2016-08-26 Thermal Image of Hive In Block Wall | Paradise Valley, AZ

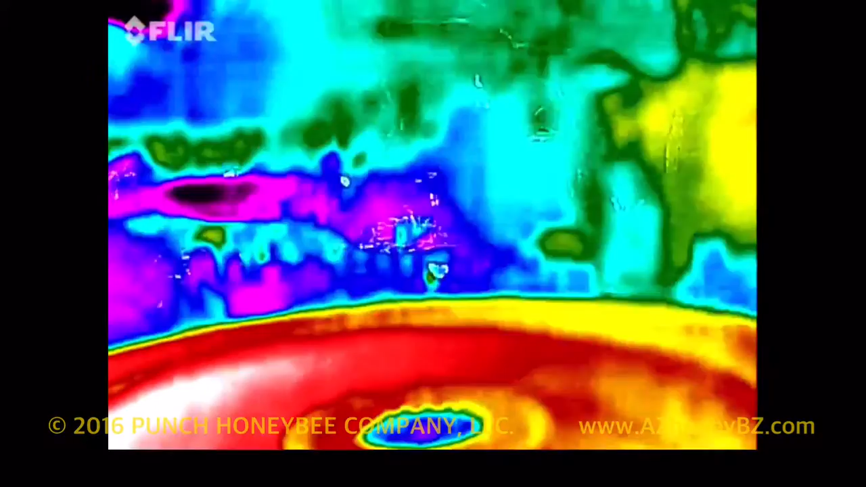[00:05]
Today is August 26, 2016 in Paradise Valley.
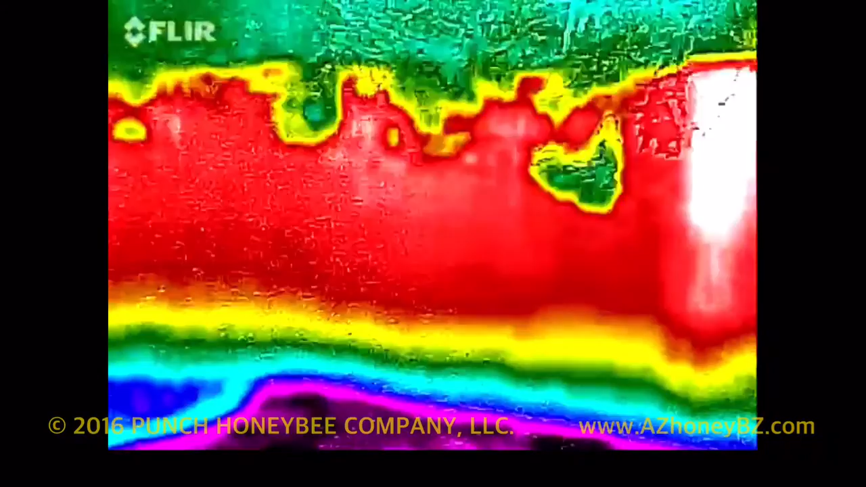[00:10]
This is facing north from the backyard. This is where the hive is located in the wall. This is what it looks like during the day and
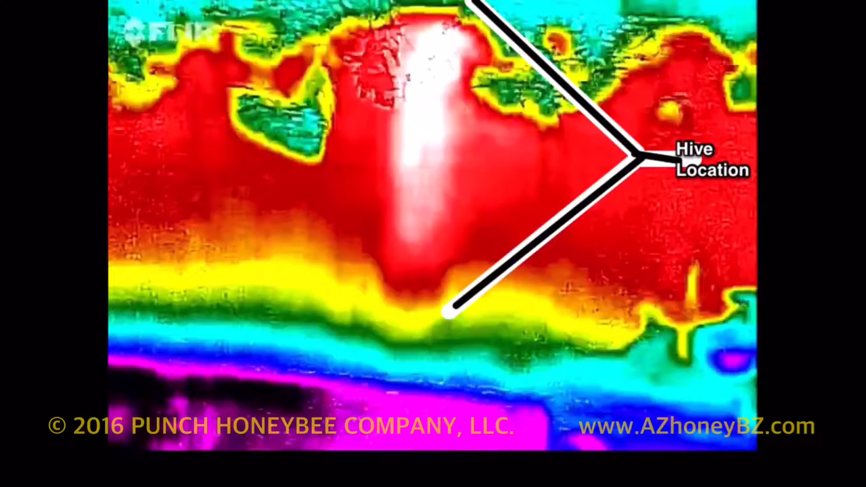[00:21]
this shows that the hive is pretty much as tall as the wall all the way down to the ground.
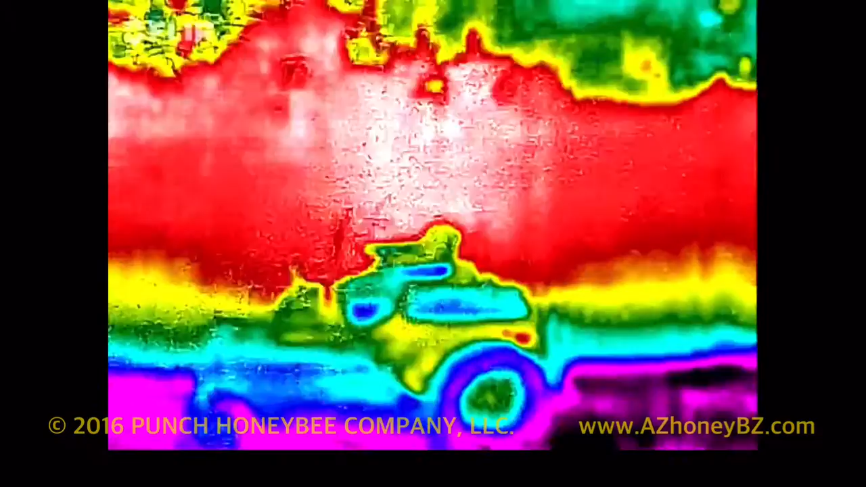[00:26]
There's the landscaper's lawn mower and we'll pan back over
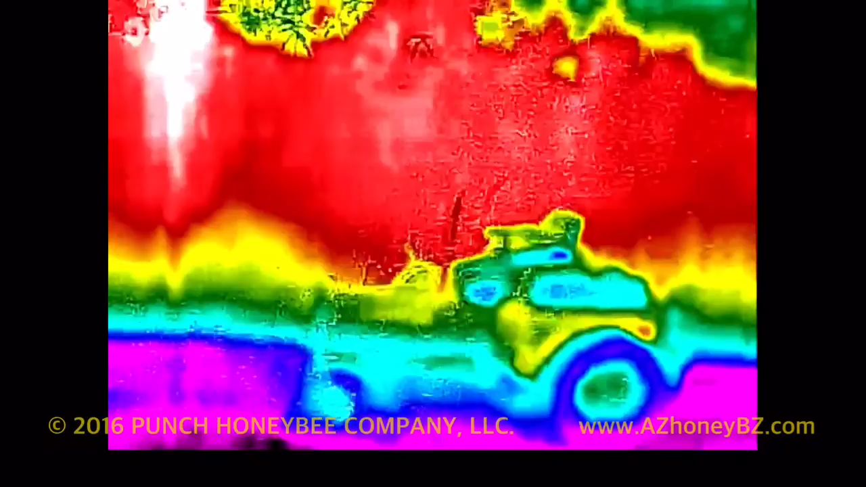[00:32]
again and take a look at the thermal image of the hive again. There it is.